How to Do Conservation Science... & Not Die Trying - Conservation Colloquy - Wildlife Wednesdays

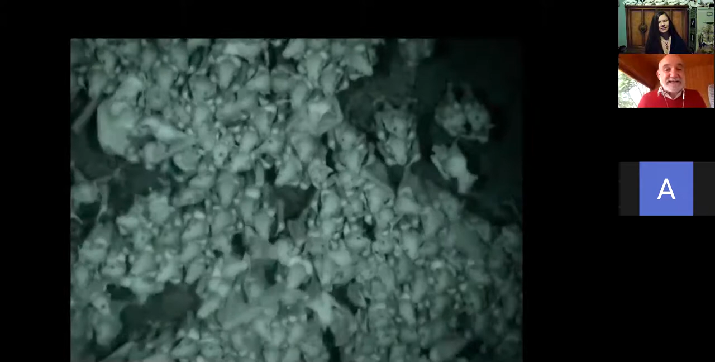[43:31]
finally and the mother is coming and she's smelling smelling smelling babies wait a minute i'm not sure if that's you wait wait wait i'm not sure the baby is absolutely certain that that is his mother and then the mother does something with a snout look at the tongue flicking in and out look at that she's flicking in and out the tongue and she's going down to the general genitals